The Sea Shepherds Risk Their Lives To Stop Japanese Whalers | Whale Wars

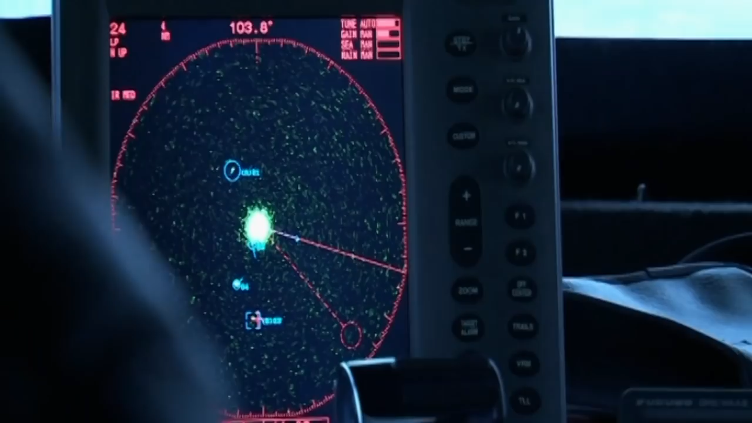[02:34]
Yeah, now's the time to be extremely vigilant on the old radar, guys.
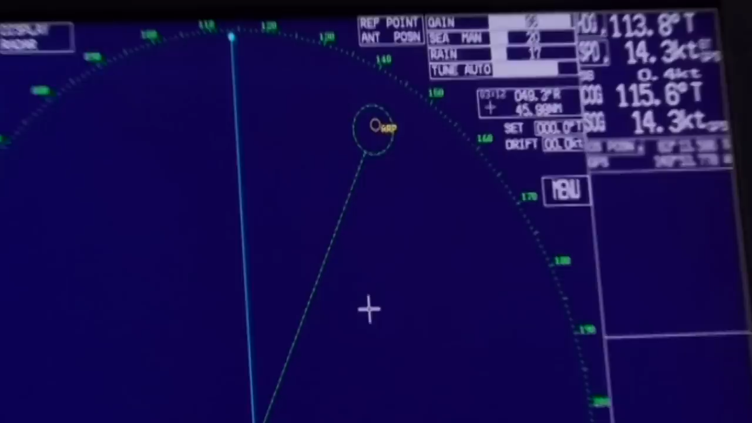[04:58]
What the f*** is going on with that?
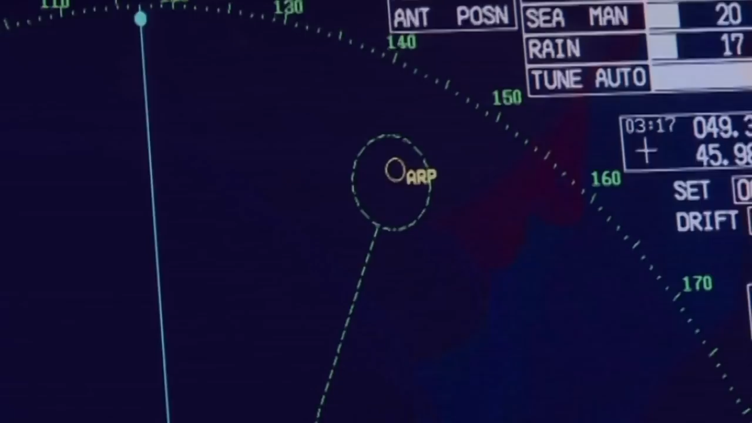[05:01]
Steve, what is that?
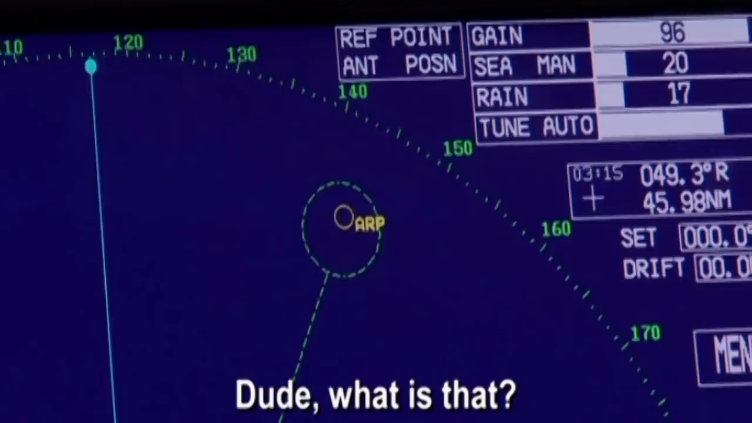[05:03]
It has a speed of a half a knot.